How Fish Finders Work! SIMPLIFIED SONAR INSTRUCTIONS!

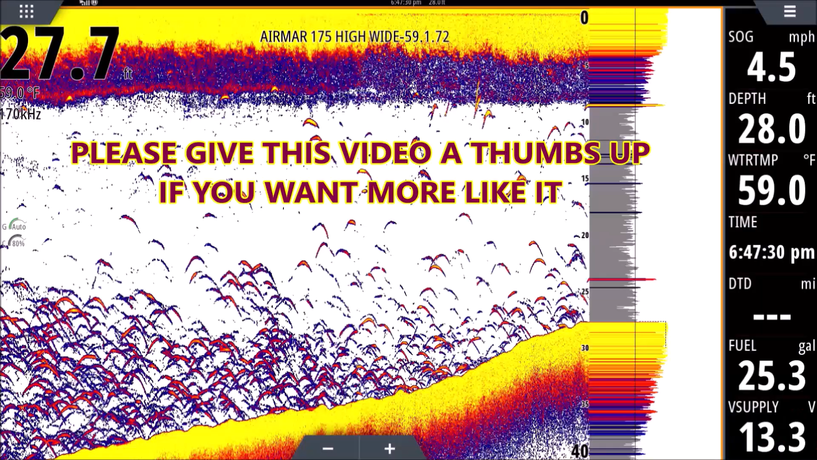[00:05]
On screen: water 59.0°F, speed 4.5 mph
so let's start out with the colors we're seeing here the reason
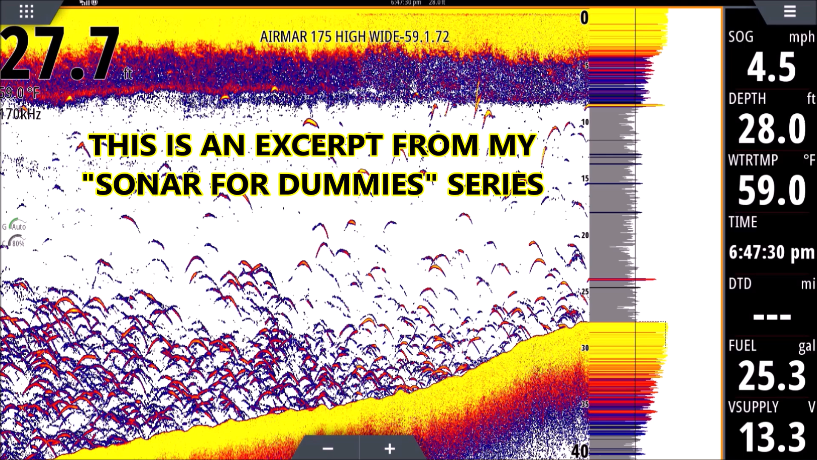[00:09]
On screen: water 59.0°F, speed 4.5 mph
a color fish finder is so much better than an old monochrome or a you know a liquid crystal with the heavy of the gray scale is because we can tell the intensity of our returns now what's a return a return is anything on the screen okay if you look where all the colors are on this screen from the top to the bottom you see yellow at the top and you see yellow and red at the bottom and blue basically three-quarters of the left of the screen that's all a history
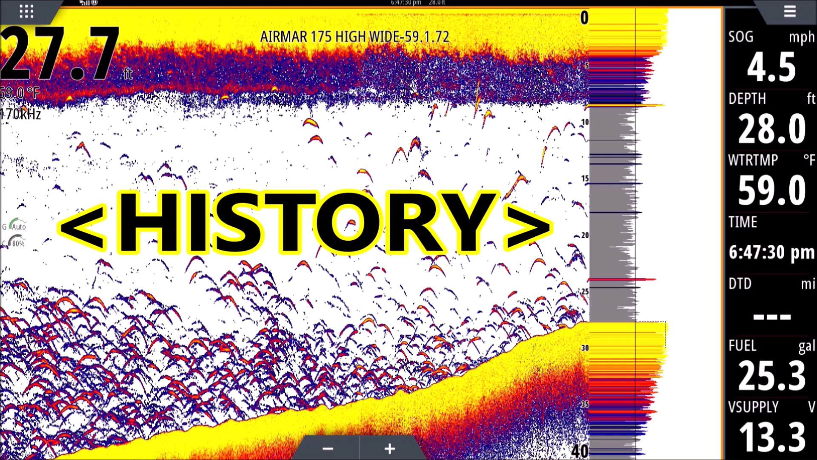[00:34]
On screen: water 59.0°F, speed 4.5 mph
okay that's things we've passed over or things that have passed under our transducer and that's the history okay that's just telling us what we already passed over towards the right you're gonna see a gray bar okay you see a zero here at the top between that zero and the 40 at the bottom there's a gray bar it's kind of jagged on the right side but smooth on the left that's our a scope all newer fish finders have an a scope you can turn on it doesn't matter what brand you have this is a simrad nss evo 3 the lawrence units
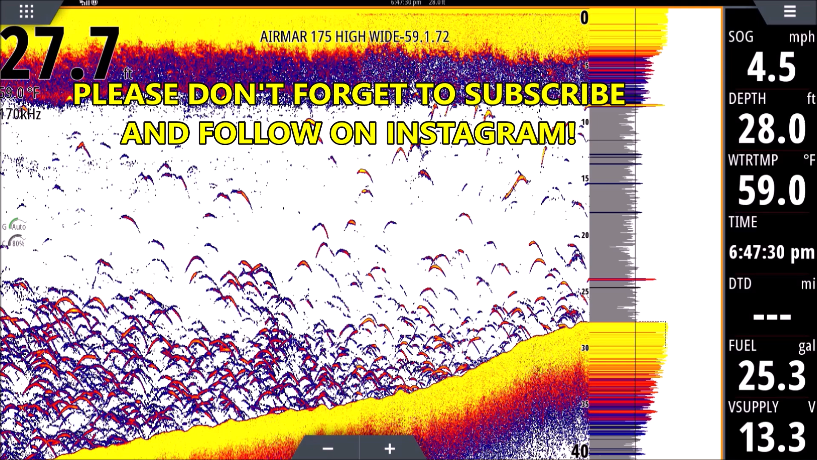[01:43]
On screen: water 59.0°F, speed 4.5 mph
there are settings to remove that but I wouldn't remove that until you get really good with your fish finder because sometimes bait is very close to the surface and we don't want to lose those so basically that's what that is let's jump to the bottom now in the very bottom of the screen you're gonna see a very hard yellow bar that is our bottom that's just the bottom of the water right there that's the bottom of the lake river ocean whatever you see that's the hard bottom now there are different pallets in your fish finder palette is just an assortment of colors you choose this is one of my favorite pallets it's just easier to see for me it's a lawrence color it's one of the older colors and it's here with the simrad as well and if we look at our bottom right away we see yellow
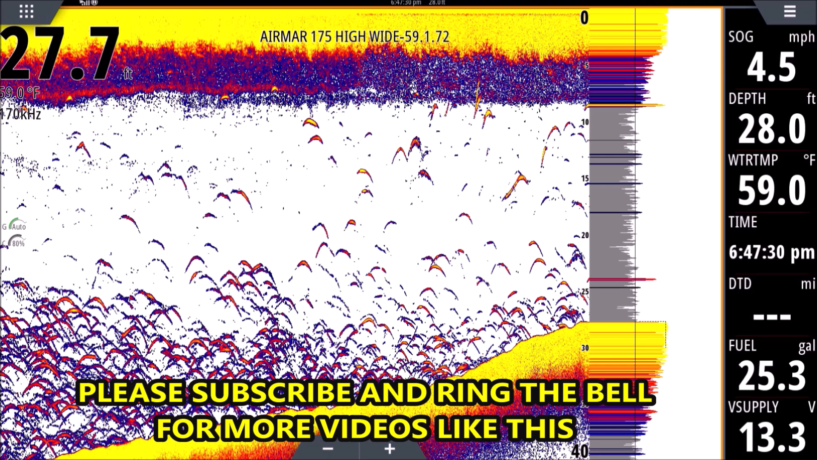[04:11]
On screen: water 59.0°F, speed 4.5 mph
transducer the way it behaves it shines down like a flashlight would so if you shine a flashlight and you put your hand right up to it you'll see a you know small circle on your hand of light if you look at that same light on a barn door that's maybe 50 feet away it's a giant circle right well your transducer behaves the same way shines straight down it gets wider as it goes so you may see like even in this shot here you see a lot more fish towards the bottom than the top there might be just as many fish all the way through this water column but because your transducer is so narrow at the top it's not going to have as many returns nothing not as many fish are going to break the beam because the beam is narrower so you got to
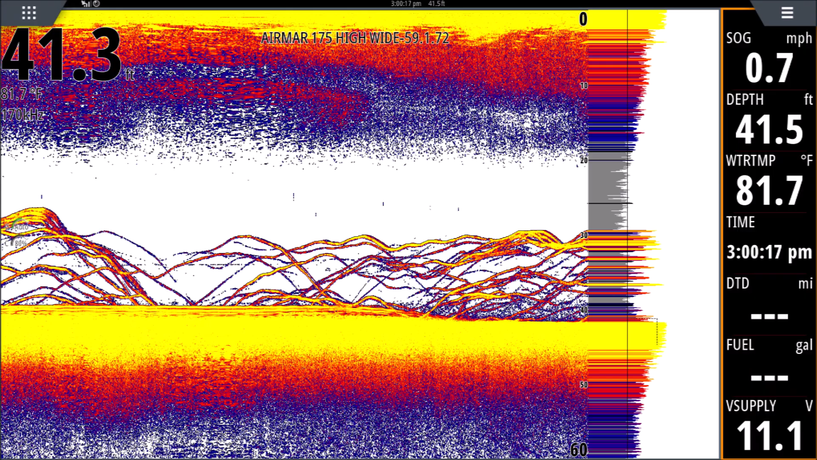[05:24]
On screen: water 81.7°F, speed 0.7 mph
happens and usually means we're going slow or the fish is just inside the pulse of your transducer for a longer period of time so if you're sitting still if we were going zero miles an hour here all these would look like worms okay they wouldn't look like arches
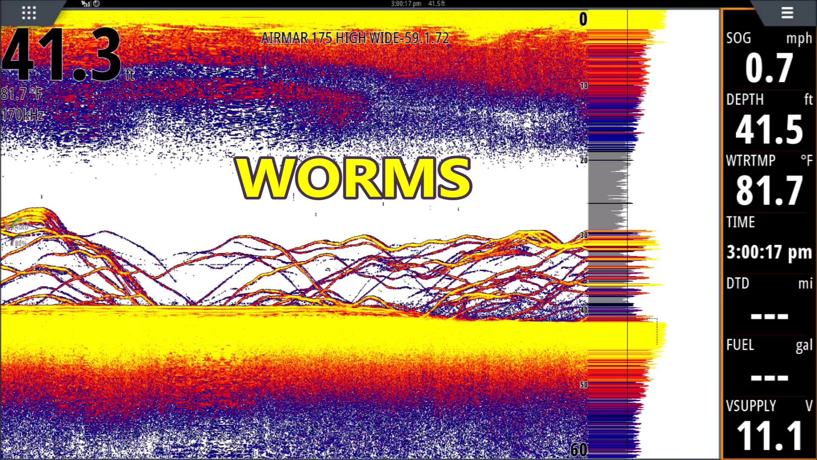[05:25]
On screen: water 81.7°F, speed 0.7 mph
so fish look like arches when we're moving and they look like long thin worms when we're sitting still very important to know sometimes you can look at and say wow there's a huge fish fish they may not be if you're going very slow chances are it's just getting returned you know sending return marks back over and over and over and over again and it's just sitting under your transducer absorbing all that energy and the history makes it look like it's very long because it's just sitting there under your transducer so those are good things to know also the strength of the return you'll see some of these returns here some of these arches have yellow
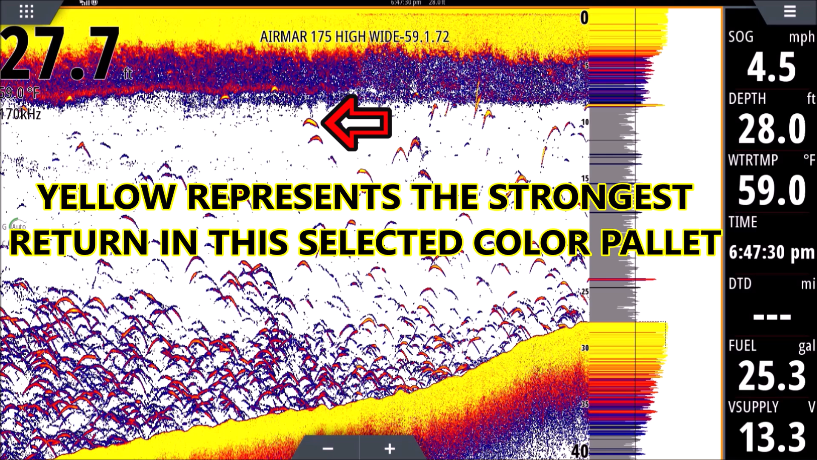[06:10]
On screen: water 59.0°F
in them okay if i see a lot of arches with yellow that's a good sign it usually means they're bigger fish in this case i know this was a lot of bait i just know because we were netting it we were catching it so you see a yellow inside the return that's a good sign if you see a lot of arches with yellow chances are those are bigger fish stronger returns now you're going to see some of these only have the orange-ish red or the blue it could mean a few things it could mean they're smaller fish or it could mean it's near the edge of the cone of your transducer so it's giving you a weaker signal they could be every one of these fish could be the exact same size here they and you know if they're all in the same position on your transducer they would all be